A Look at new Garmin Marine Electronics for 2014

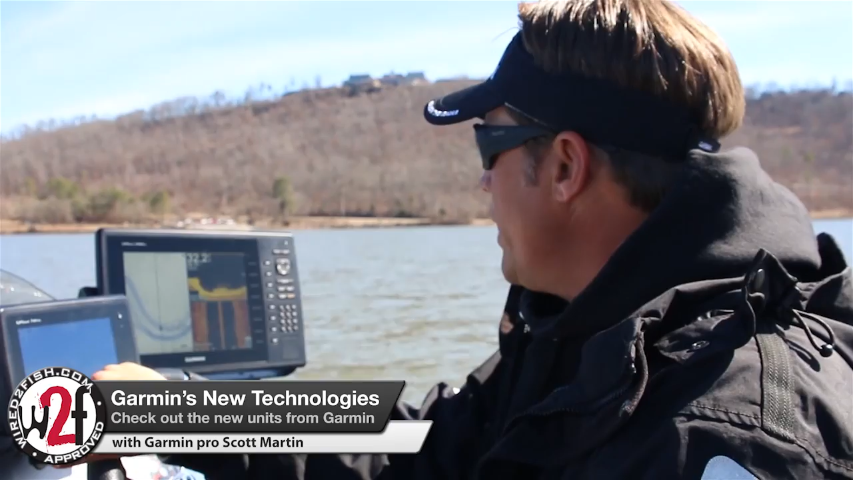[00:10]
what's up guys Scott Martin here hanging out on Guntersville Lake with the Wired Fish Crew you know we're here really showcasing the new Garmin products they've got so many cool things right now coming out in the market I've got some of the new units on my boat you know I've been with Garmin for 13 years and now that we have the down view and the side view
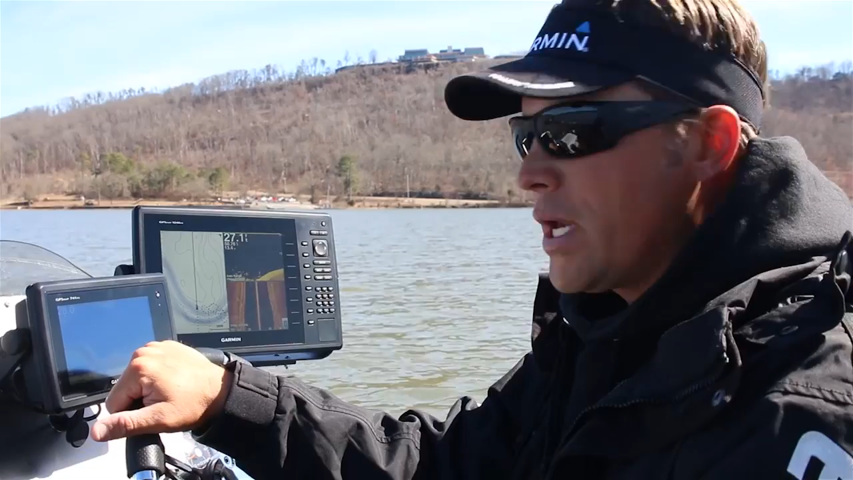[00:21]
capabilities it's limitless in what we can do they have basically new maps and new technology and new sonar technology and I want to talk a little bit about that because this isn't just your
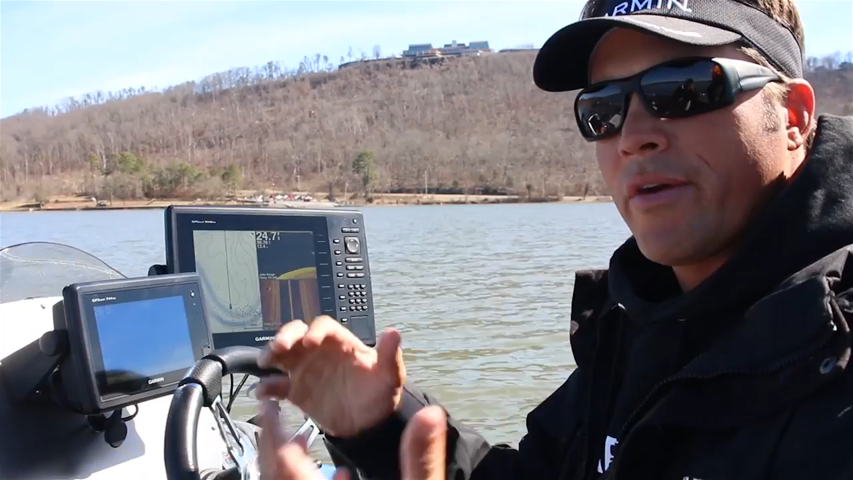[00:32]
everyday sonar number one you've heard the word chirp Garmin's kind of developed
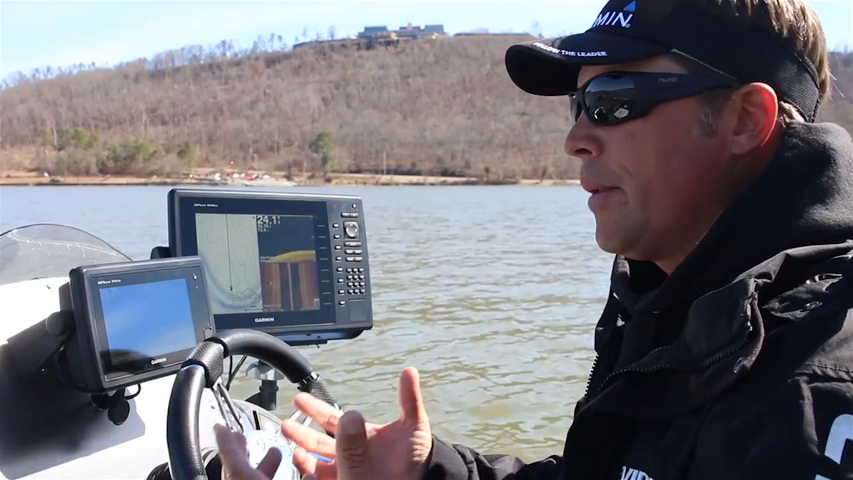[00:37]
that chirp technology they're the leaders and the chirp technology Garmin is known for saltwater units in the past they own the saltwater market and they developed this chirp technology for the big offshore boats and the big tournament anglers in the ocean and and they have incorporated that and brought
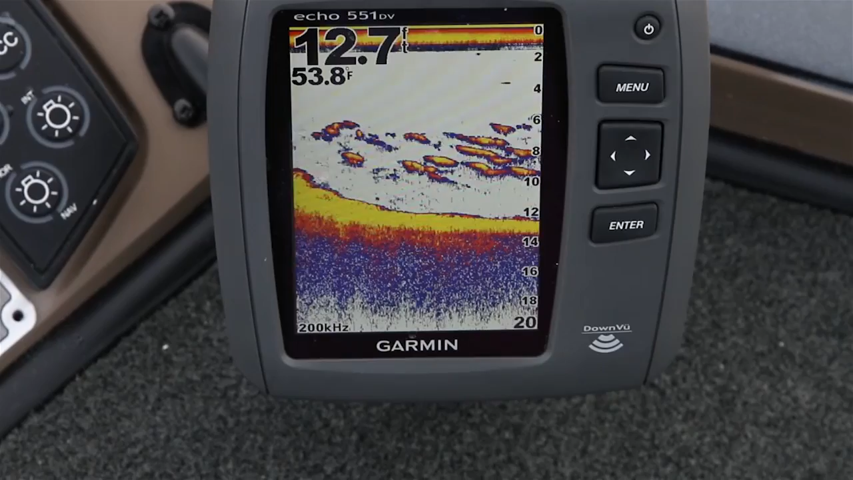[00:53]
On screen: depth 12.7 ft, water 53.8°F
it over to the freshwater side but but I want to explain what chirp is basically chirp is you know a transducer any graph you have works off a certain kilohertz
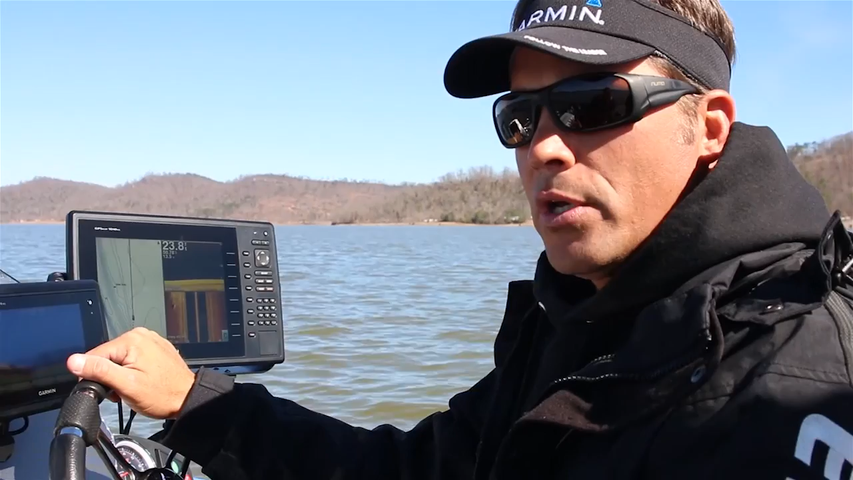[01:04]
of frequency and some some kilohertz frequencies depending on where you're at sometimes starts getting a little interference depending on what's around you or whatever's going on but what chirp does is it basically throws a range of frequencies out
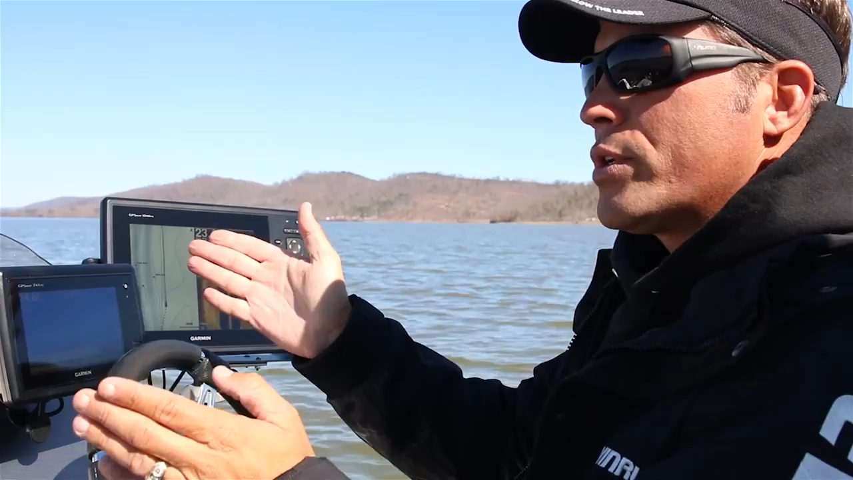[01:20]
in and around that target frequency so for example we're at chirp 455 kilohertz right now on our down view and our side view but it's not only just sending out a 455 it's
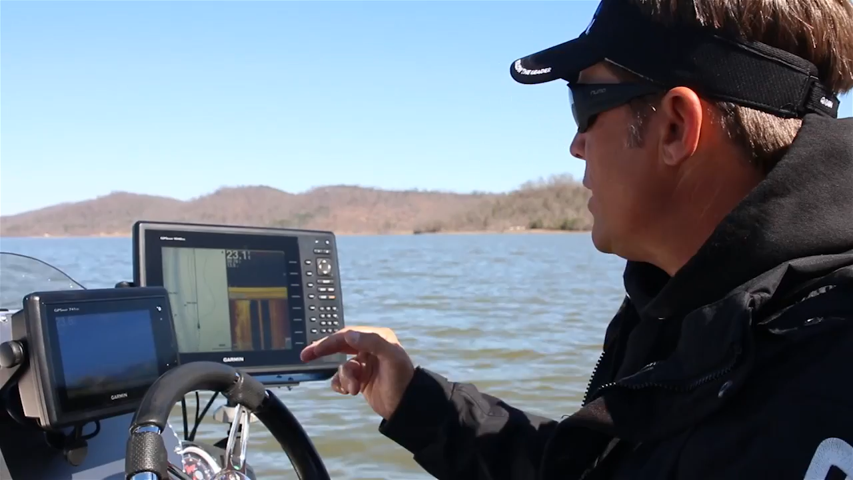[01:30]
sending it out from say 400 up to 500 so it's basically shooting an infinite range of frequencies so it's starting at 400 all the way to 500 400 all the way to 500 so it's just
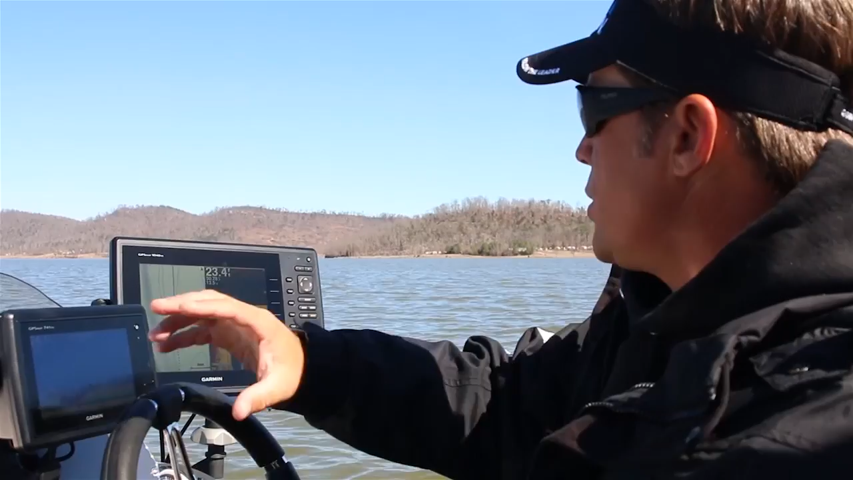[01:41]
in a millisecond it's scanning all of those frequencies and then taking gathering all that data and painting the picture which then gives you a much cleaner more accurate return
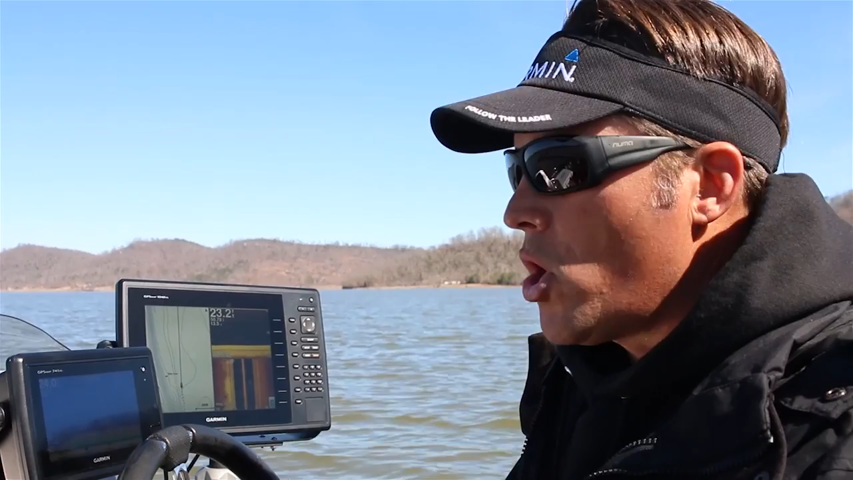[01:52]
some of the other competition out there from what I've heard they don't really quite do it that same way Garmin's kind of exclusive with the way they're doing it and so some other companies might be doing things like where they might do up maybe a
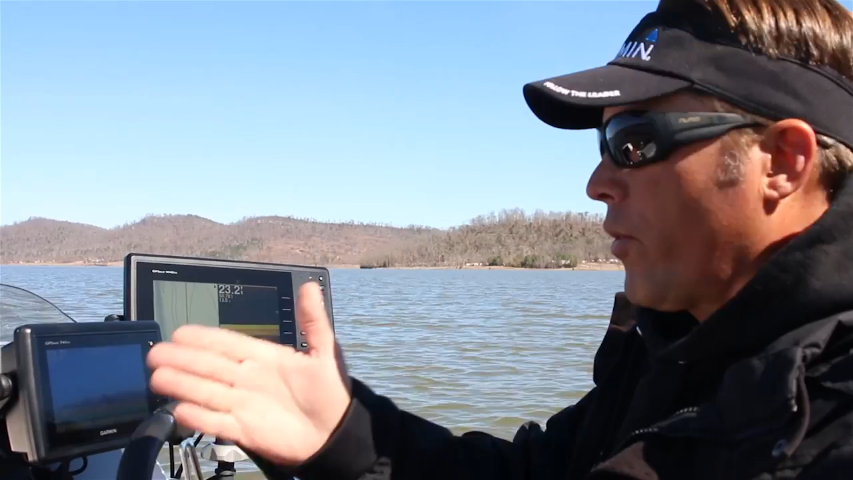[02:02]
430 a 455 and a 480 so there's a bing bing bing instead of a you know it's just kind of covering all of it and it really and truly draws the best picture I've
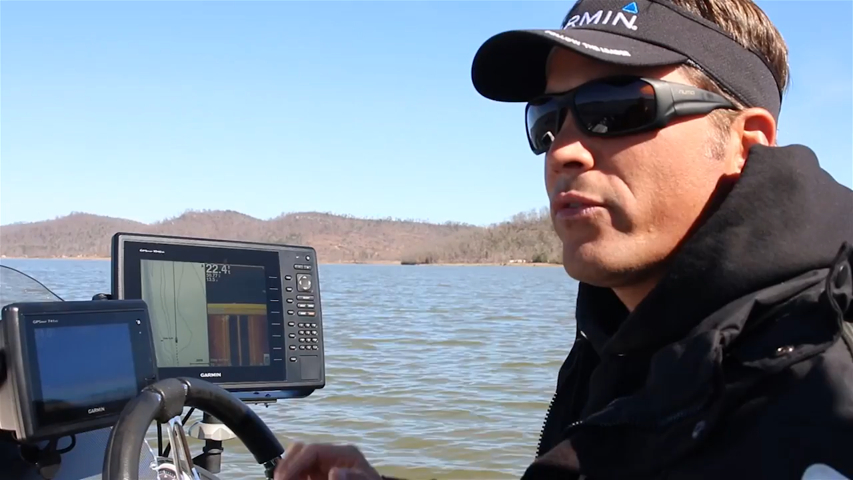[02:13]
ever seen technology now with the sonars that Garmin's bringing forth is just the best the best I've ever seen I feel like we're leading the way right now so I'm just excited about using the product I'm excited about fishermen getting out there and seeing the differences of what Garmin is doing right now it's really cool the other thing is the power of these transducers some
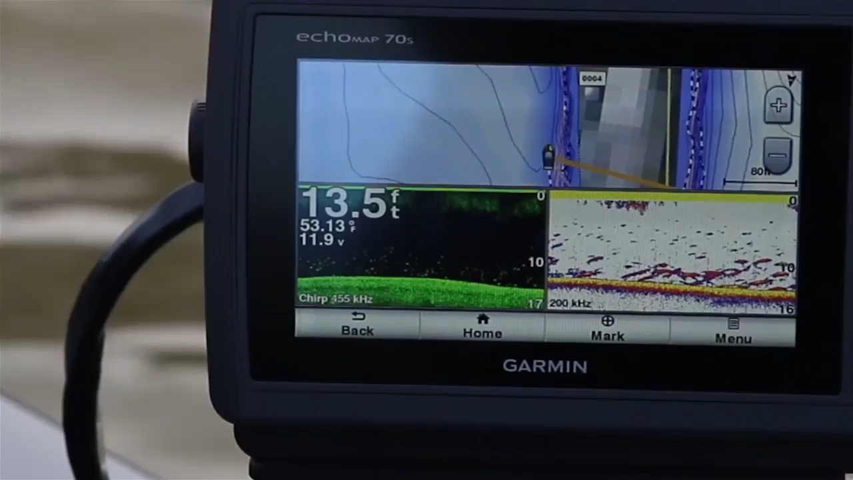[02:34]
On screen: depth 13.5 ft, water 53.13°F
of the competition out there has different ways they configure their transducers but Garmin really took advantage of some of the
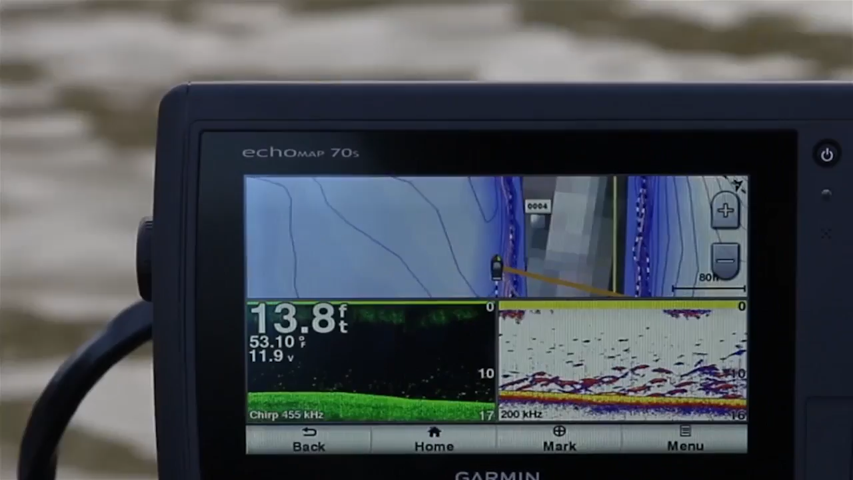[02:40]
On screen: depth 13.8 ft
some of the loopholes that some of these other companies have kind of forgot about or maybe not paid attention to
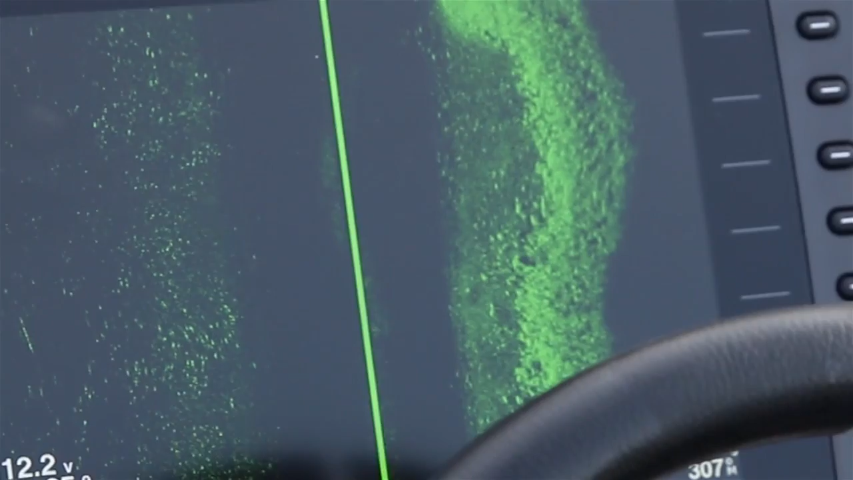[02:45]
in a nutshell the Garmin transducer has a left transducer a right
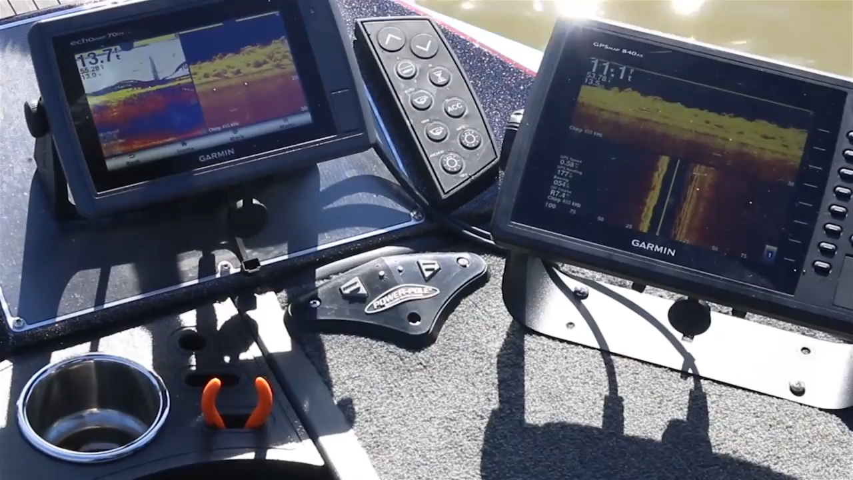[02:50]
transducer and a bottom sending transducer so that sends and receives the information which
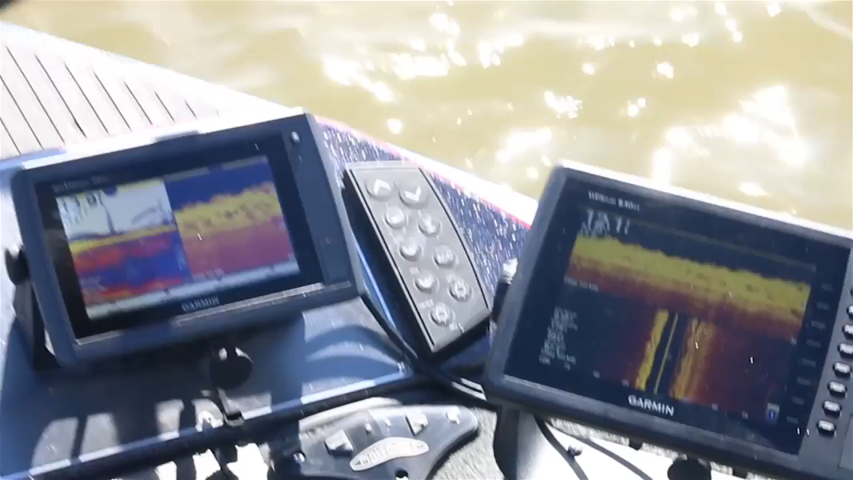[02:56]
is a much powerful signal than anything else out there so as I'm shooting a right signal it's shooting